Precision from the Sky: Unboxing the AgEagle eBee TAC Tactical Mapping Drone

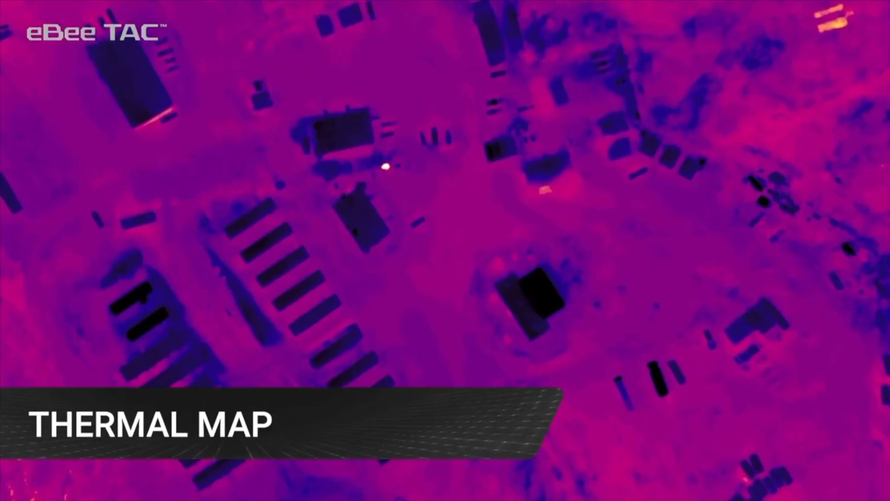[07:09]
So depending on which mission you want to run, you have a wide range of cameras to use for a lot of different situations and scenarios.